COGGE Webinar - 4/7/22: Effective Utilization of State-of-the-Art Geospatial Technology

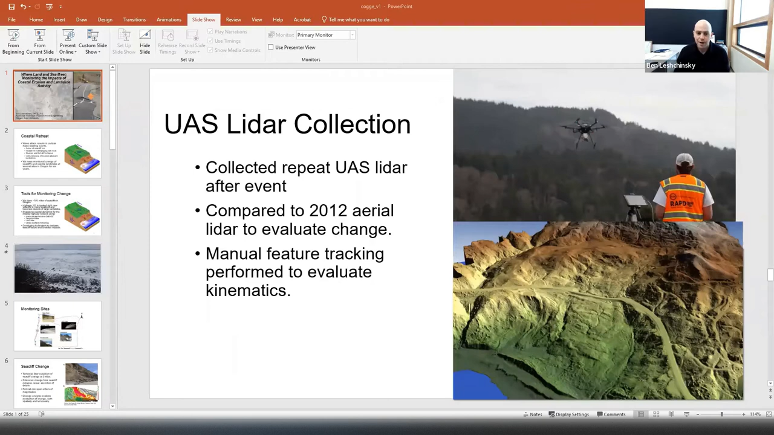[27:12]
After the surge event was over, we decided to collect UAS LIDAR and start to look at change using high spatial resolution data here. We performed some manual feature tracking to evaluate the kinematics of this earth flow. And here's what we see.
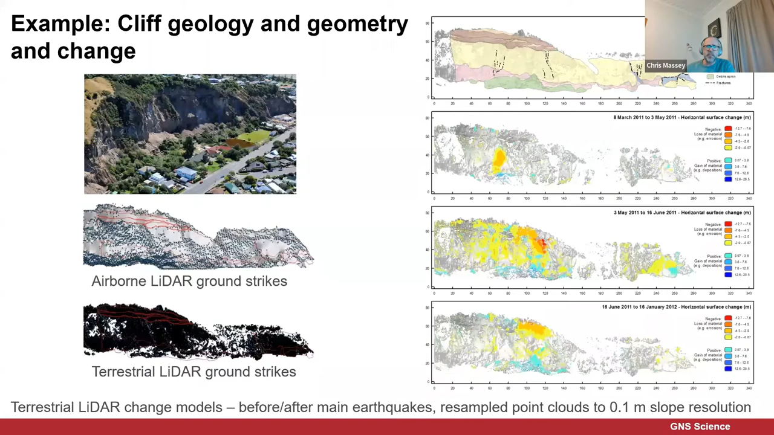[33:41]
And we can look at the differences, which we can then turn into volumes of material that fall off between epochs. Now, in the porthills, we carried out around 14 to 15 surveys of these rock slopes during and after the earthquake sequence. We also mapped the geology. We also mapped the cliff top cracking. We also installed GNSS, which is the the marker here, as well as having traditional static survey marks that we went to monitor. We then mapped the crack distributions using the high resolution aerial photographs. And we put all this together into our into these engineering geological conceptual models to try to understand how the
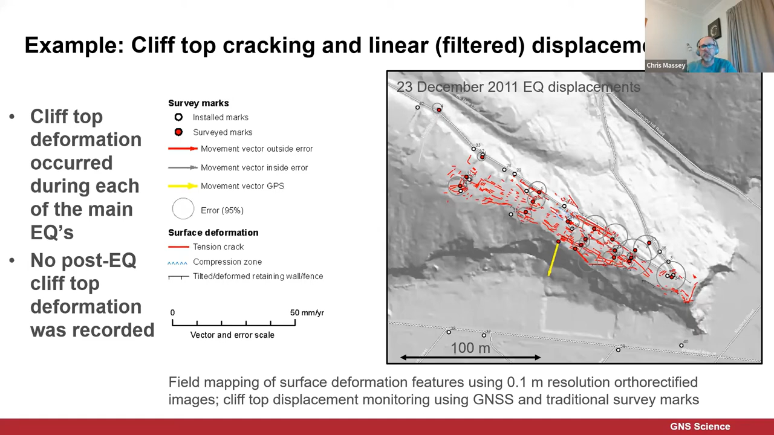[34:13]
slopes might perform in future earthquakes and non earthquake. And so these are these kind of a typical conceptual model.